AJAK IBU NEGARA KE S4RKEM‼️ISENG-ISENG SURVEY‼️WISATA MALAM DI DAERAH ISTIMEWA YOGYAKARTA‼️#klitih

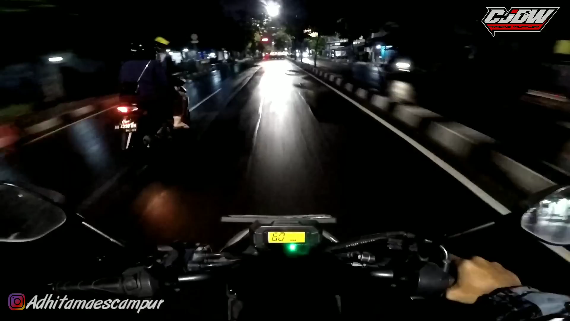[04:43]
Dah, tapi enggak apa-apa, enggak los naik Matic ndak rewel. Jam sudah menunjukkan pukul 10:30, itu di depan ada jam ya. Udah jam 10:30 malam, di depan ada jam itu di atas. Ya, sambil jalan-jalan malam. Cok. Oke.
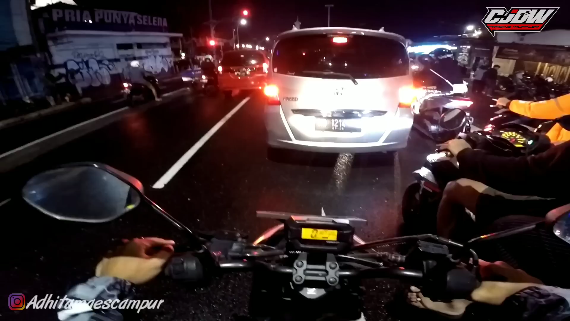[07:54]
Bakul satenya juga udah hilang semuanya ya. Jaran-jaran, oh nek jaran masih ada di Malioboro. Wah, wow. Orang hileman ya kalau. Awi ya, oh platnya J Team bolo. Plat AE, plat J Team, Ukti OOTD. Itu pelanggan saya bolo.
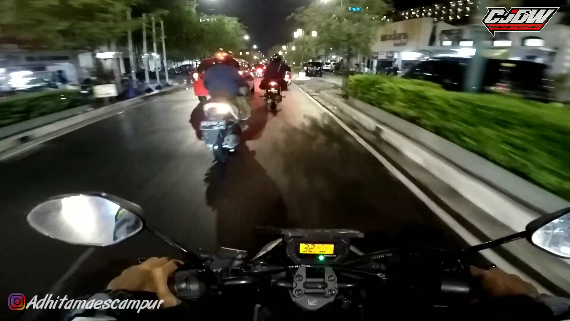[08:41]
La. Nah, kayak gitu banyak supir mobil ojek online yang suka mandek sembarangan ya. Apa nih? Ya iya, nama Malioboro udah enggak ada apa-apanya ya. Semua penjual di Malioboro, penjual asongan, penjual baju, penjual celana itu udah pindah semua nih. Jadi nek kalian ke Malioboro yo untuk suasana yang seperti dulu,
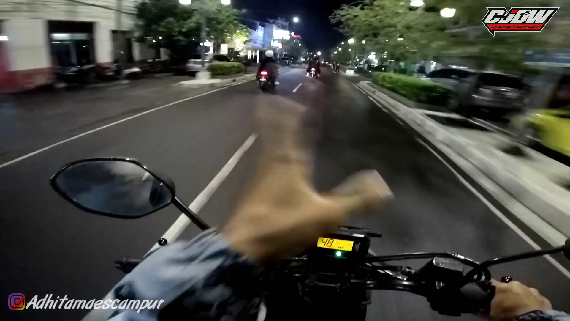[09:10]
karena udah ciri khasnya Malioboro itu penuh dengan sesak pedagang kaki lima. Sekarang itu udah nggak ada bro. Ya jadi untuk ciri khasnya Malioboro nek menurut saya ya udah hilang sekarang ya, soalnya udah dipindah semua nih pedagangnya, udah dibuatkan tempat untuk penjualan pedagang kaki lima. Udah nggak keren sekarang lah, kurang ya ciri khasnya. Kita ke Malioboro niatnya mau beli batik
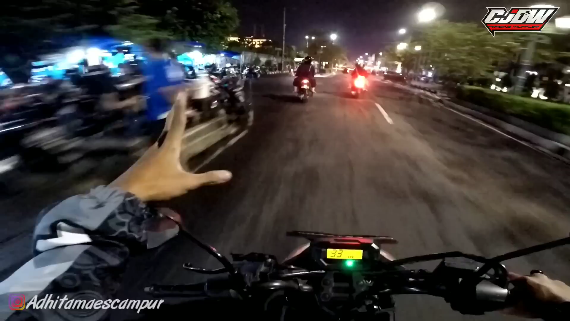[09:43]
bersesak-sesakan biasanya, dan sekarang itu udah nggak bisa ya. Itu di depan Malioboro masih bisa masuk motor apa enggak ini. Biasanya ini udah jam agak malam itu udah nggak bisa buat lewat mobil biasanya, naik motor. Woi, ada boy si anak jalanan. Biasanya udah nggak bisa naik mobil lewat Malioboro malam-malam ya. Tapi naik motor panggil los belum.
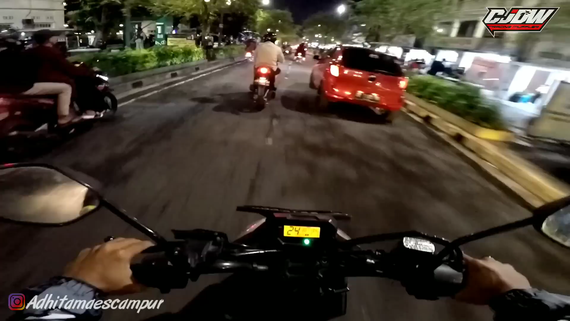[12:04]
Bisa kalian lihat sendiri di sebelah kanan itu ya. Sepi. Cuma bisa buat jalan-jalan doang. Untuk bakul-bakulnya itu udah gak ada. Kayak gini nih. Ada telonyoran ya. Padahal ya udah dibikin gak ada. Bakul-bakulnya itu udah gak ada. Cuma masih tetap macet ini. Malioboro itu gak ada sepinya.
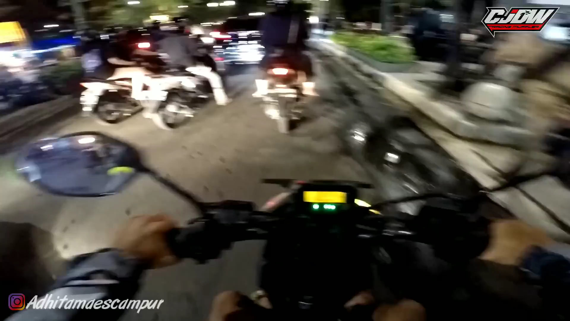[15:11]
Cok, akeh pupu cok. Lanang loh. keluar ke Malioboro enggak perlu pakai celana panjang. Kayak saya pakai celana pendek, sandal swallow, pagah los. Nah, jalannya ini bikin macet ini. Cok.
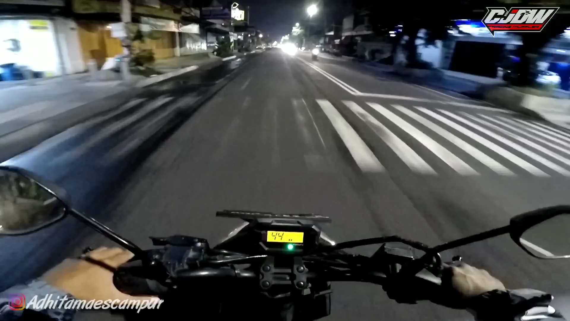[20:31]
Kita masih bisa kabur gitu loh. Udah bawa mete ketemu keliti kan ya susah, bro. Jadi ini langsung pulang aja. Bismillahirrahmanirrahim. Amit-amit jebang wiji jangan sampai ketemu keliti, bro. Lewat 0 km lagi. Nanti kita lurus aja. Oh, masih ada jalan jam segini yo. Wait, cok, mana nih, cok?
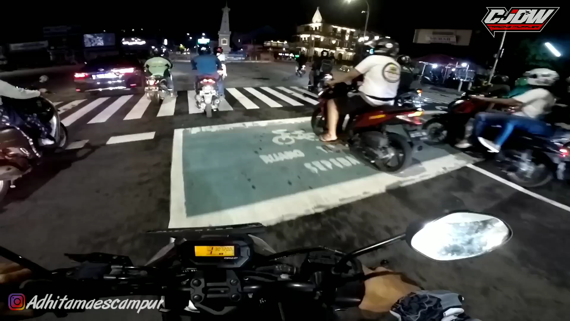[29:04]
Aduh. Oh, pinggirnya be bodol pada bahaya. Oke, slow ini. Tugu Jogja goodbye. Tak pulang dulu besok jalan-jalan lagi. Song oreng ngene angop. Iya oke. Mungkin ya seperti ini keseruan jalan-jalan malam di Kota Yogyakarta. Emang enggak serame malam Minggu. Kayaknya saya enggak sampai malam Minggu di sini ya.
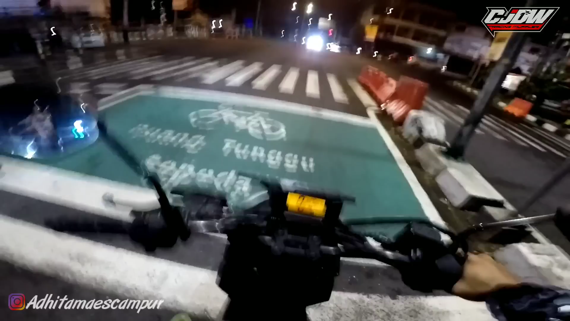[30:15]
masih rame yo. Iya, Kebolong. Ini saya tinggal pulangnya aja. Udah sampai di flyover Jombor ya. Bentar lagi sampai. Tak kasih tutorial ke tempat ibu saya nek lewat Jombor ini ya. Ini flyover Jombor ini. Lurus, kiri, kanan, lurus, kiri. Dekat jembatan kecil situ rumahnya. Wah, peteng ini.